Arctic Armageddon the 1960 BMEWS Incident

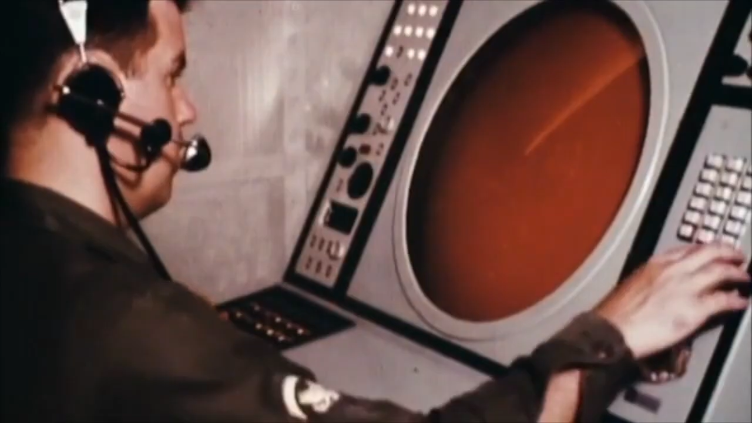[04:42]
While the actual radar returns indicated that the missiles were over Siberia, the computer reported them as only 3,500 kilometers away.